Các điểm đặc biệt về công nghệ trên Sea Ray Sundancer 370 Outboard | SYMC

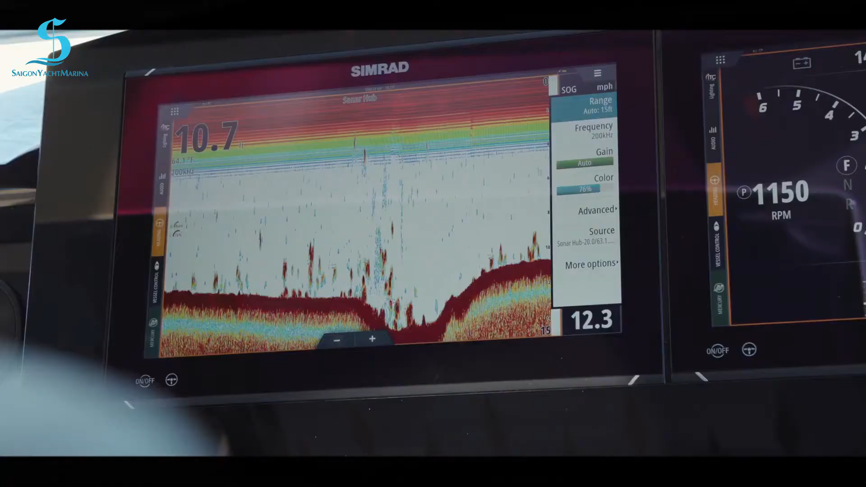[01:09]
We also have a depth and we have radar that's included on this boat and we also have marine weather.
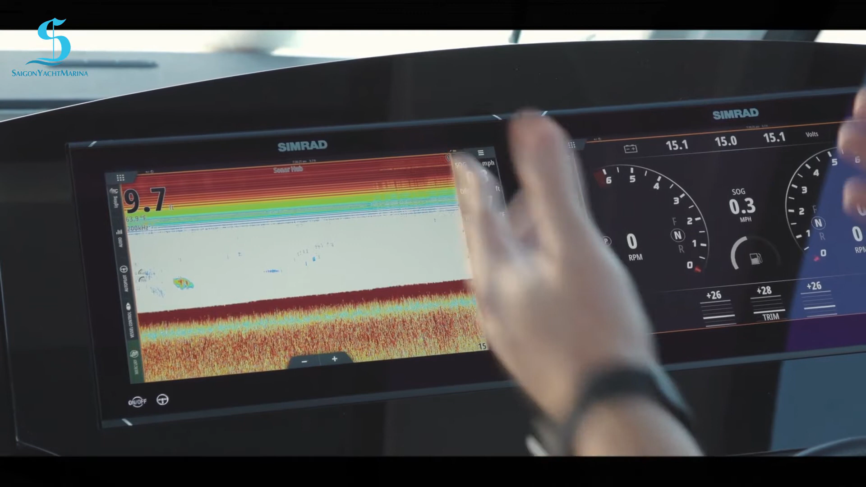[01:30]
Now I can see that I have the bottom probably got a fish or something going under us and then I have digital depth. That's a great function.
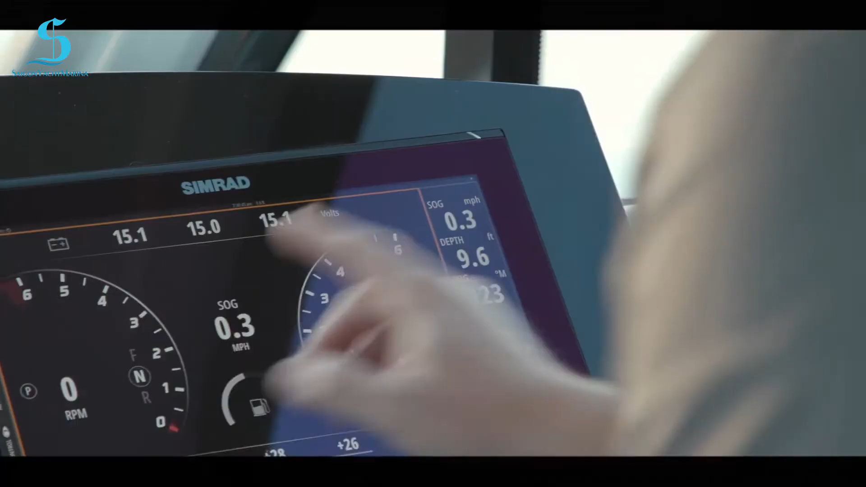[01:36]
The other thing that I can do is bring up depth over here. So I have two displays. They're networked together and I can get depth on either side and then digital depth is always available.
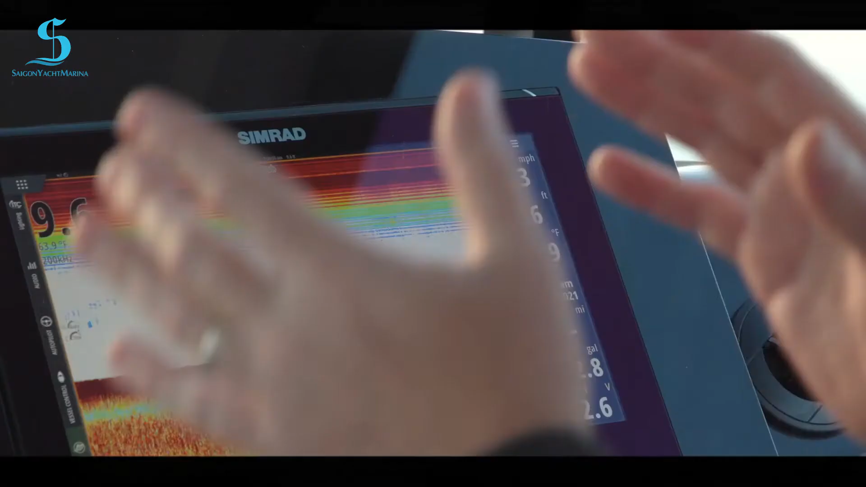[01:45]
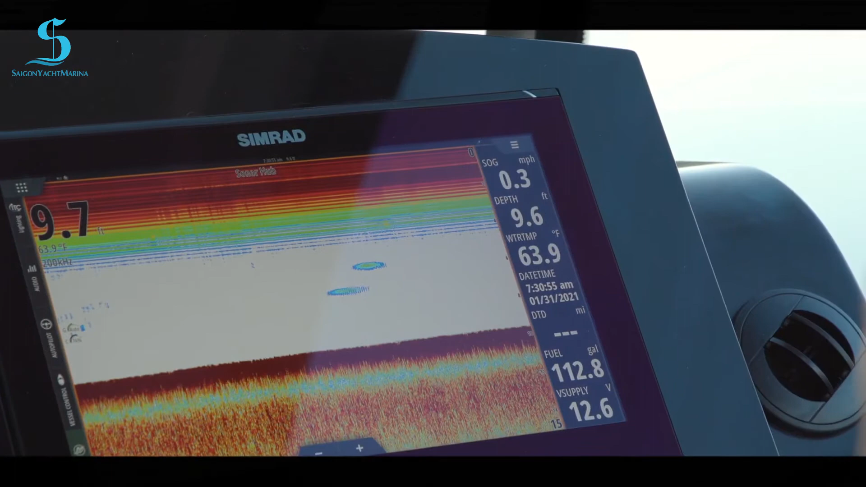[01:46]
On screen: water 63.9°F, speed 0.3 mph
So any screen that I'm on this depth is going to be here if I set it up.
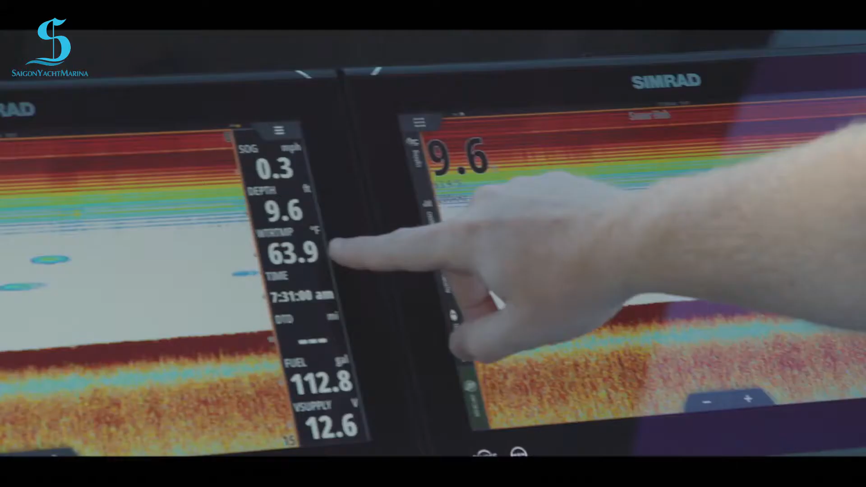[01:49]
On screen: depth 9.6 ft, water 63.9°F, speed 0.3 mph
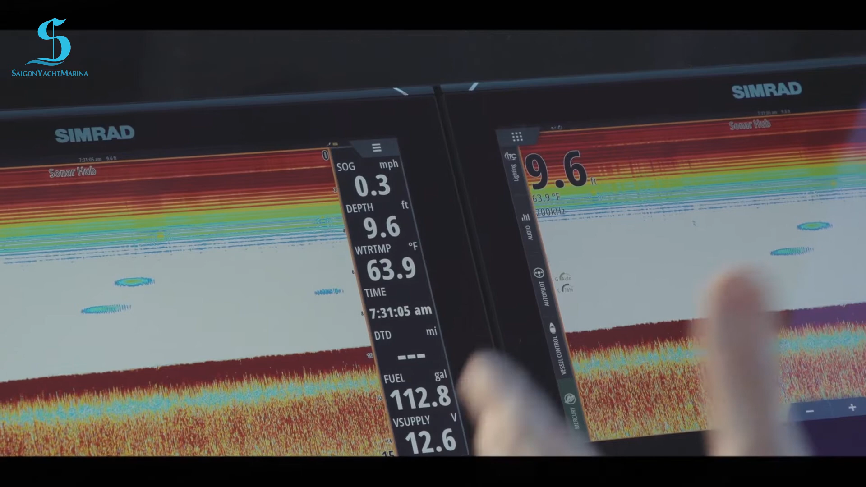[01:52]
On screen: depth 9.6 ft, speed 0.3 mph
You can see that I've also set up water temperature because I like to know what the water temperature is in case I want again or my guests want to get in the water.
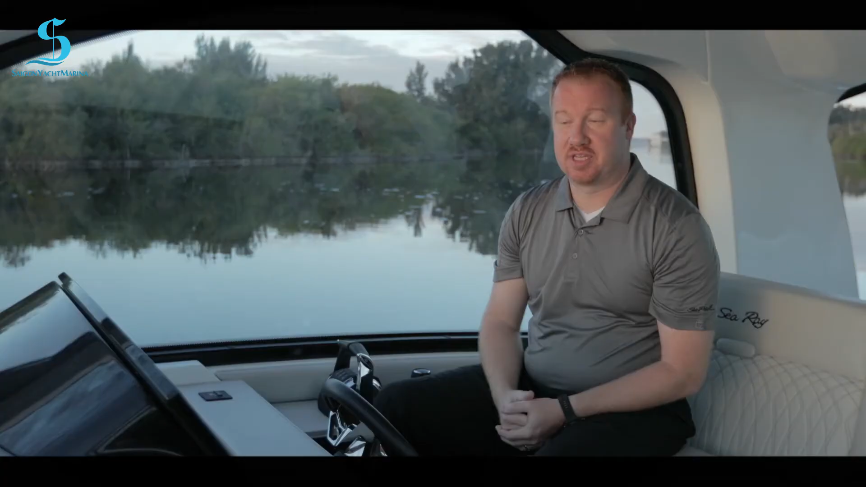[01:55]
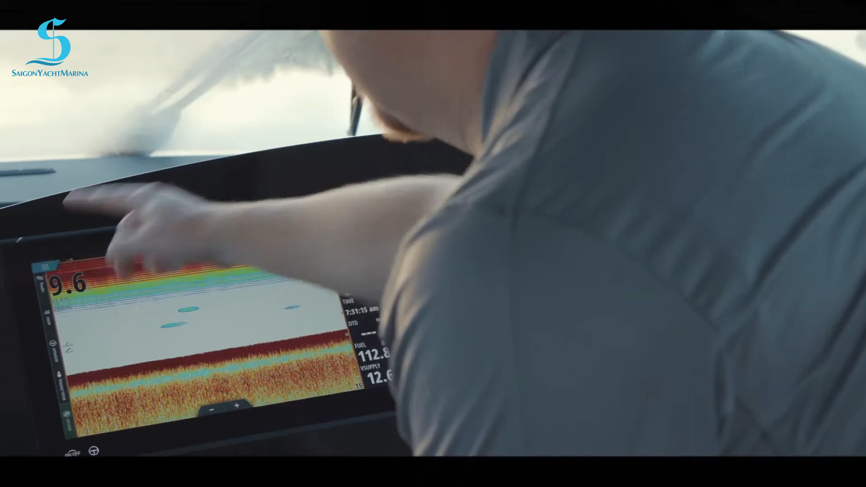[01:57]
Now let's go and take a look at some of the charts. So there's a lot here.
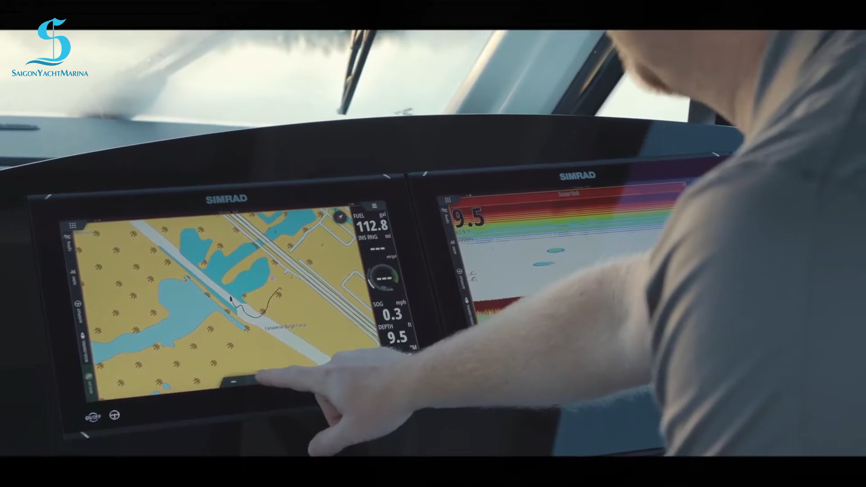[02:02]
These boats come loaded standard with CMAP charts.
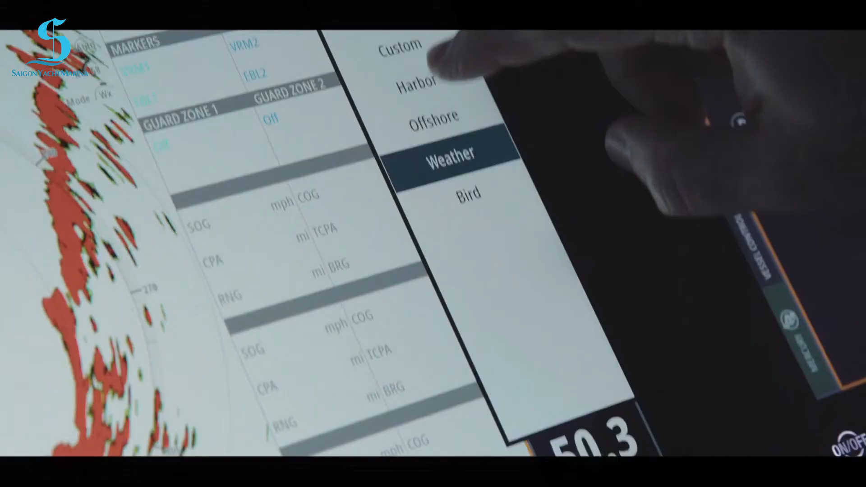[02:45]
is 200 feet or you can go out to 48 nautical miles on here.
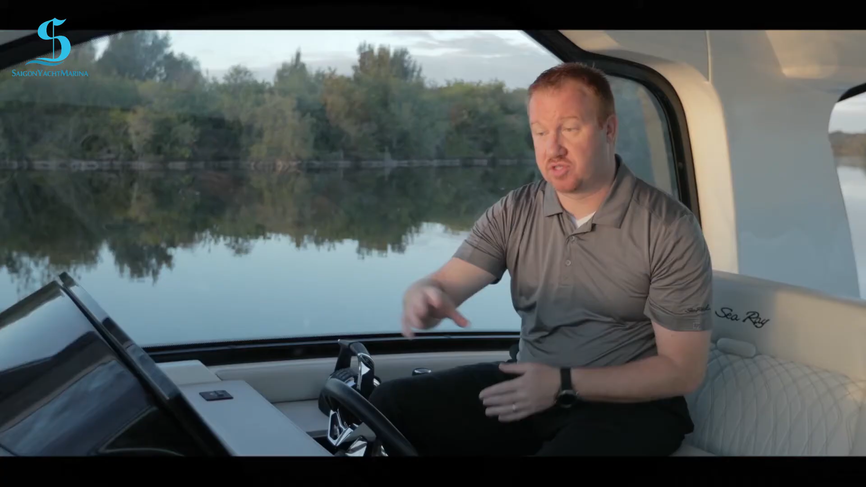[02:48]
So however you want to look at your charts you can.
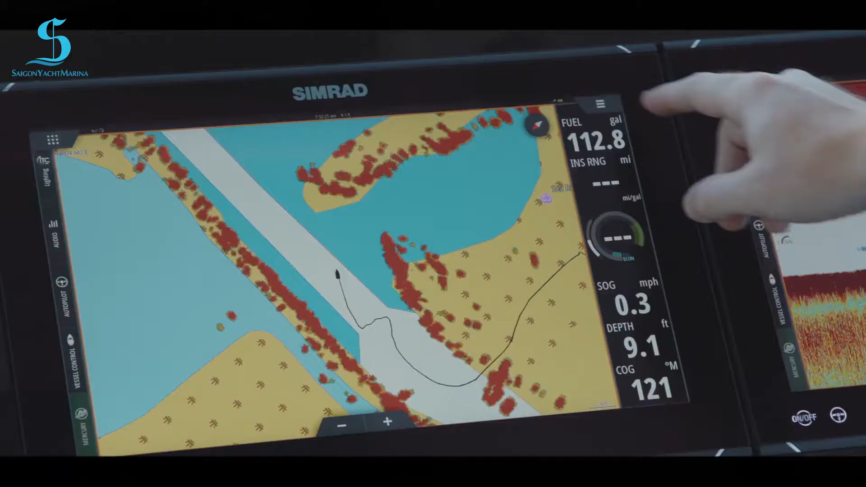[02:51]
Now we'll go back in here. We'll go to the overlay again.
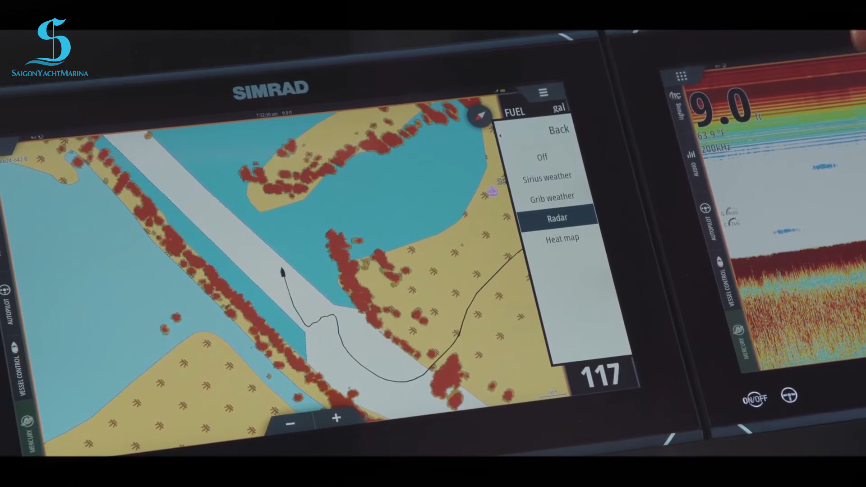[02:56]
Now I'm going to overlay weather. So now the weather is overlaid. Right now we've got a beautiful day out here.